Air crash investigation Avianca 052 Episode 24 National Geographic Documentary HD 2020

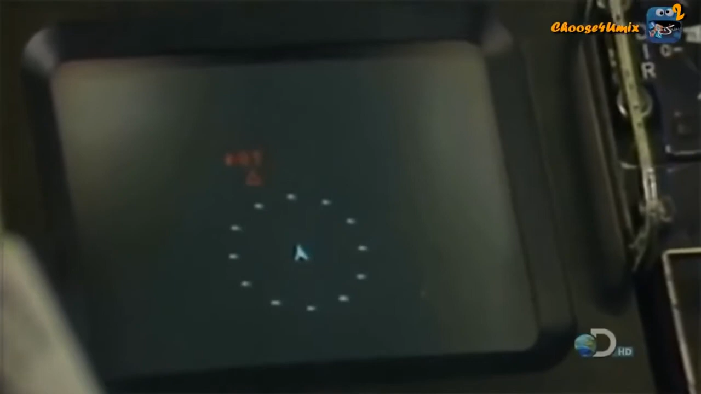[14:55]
our conclusion was that it was that we did we could do it with existing transponders
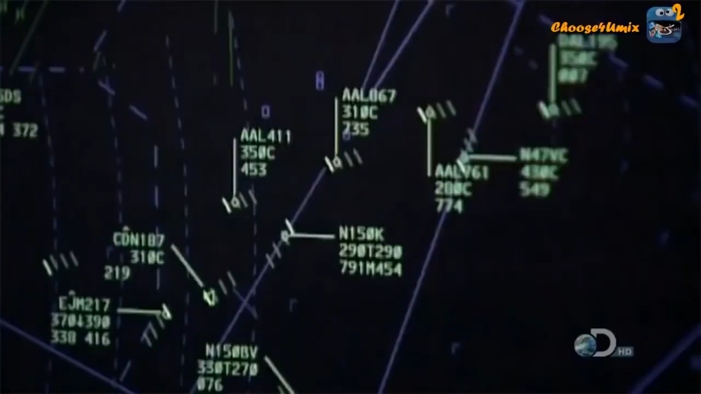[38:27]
ground radar sends out radio waves which are reflected back from aircraft
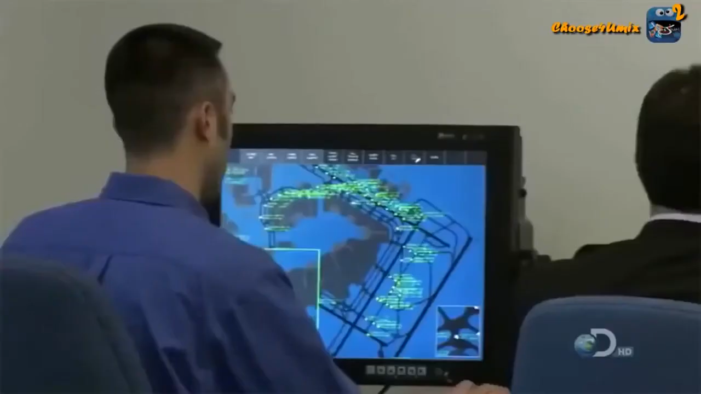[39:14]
but a team at Syracuse New York has developed a life-saving solution they call it airport surface detection equipment or ASDX
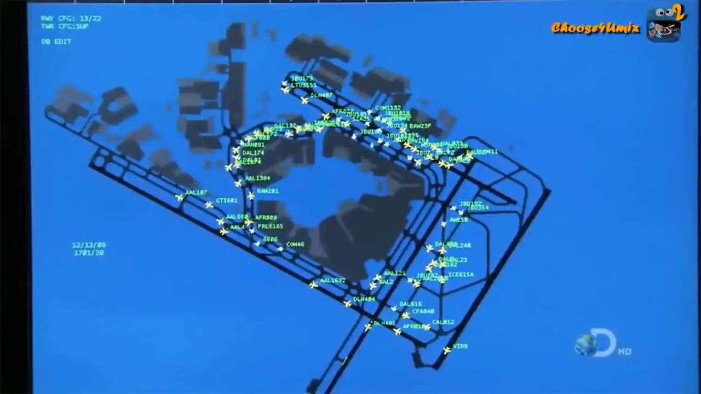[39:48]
over a map of the airport it continuously displays all traffic movement now controllers can instantly prevent planes colliding and